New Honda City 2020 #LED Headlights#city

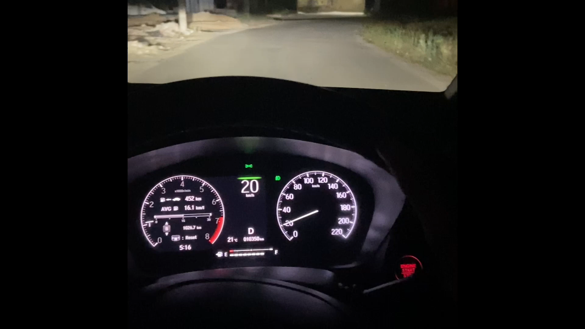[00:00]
और सो गाइज इसमें मैं आपको ड्राइविंग में दिखाऊंगा कि कैसी लाइट सेंज
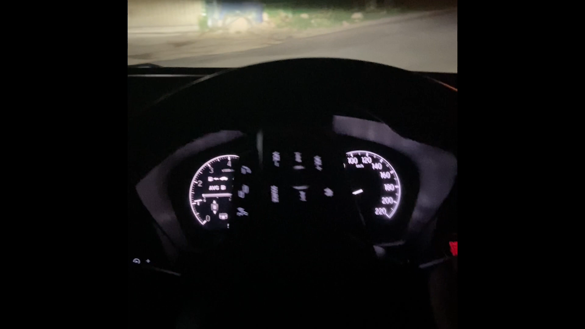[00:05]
एक्स मॉडल टॉप मॉडल की अब एक बार उपर से भी देख लीजिए संरूफ के उपर से मैं आपको दिखा रहा हूं
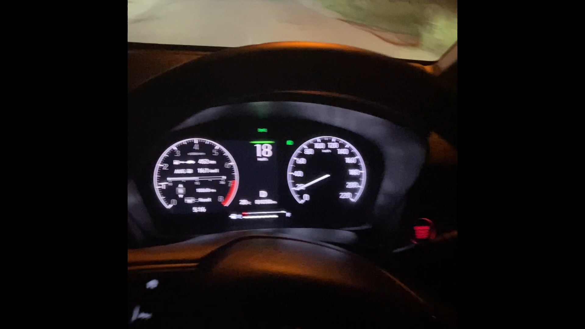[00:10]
पहले में फॉग लेट सां करूंगा फिर इसकी लो बीम फिर इ लीजिए चेकर लिए यह फॉग लाइट लोगी
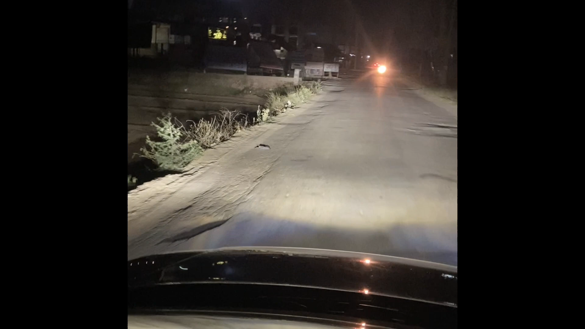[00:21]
इस दखाई लीजिए यह पहले फॉग लाइट से यह लोगी मैं दिस दखाई पी तो काफी अच्छी कपरेज ऐसी काफी जादा कपरेज अब आप इसकी फॉग लाइट सो गाइज अब मैं आपको सेम व्यू दिखाऊंगा फ्रंट से कार के अब अब चेक कीजिए एक बार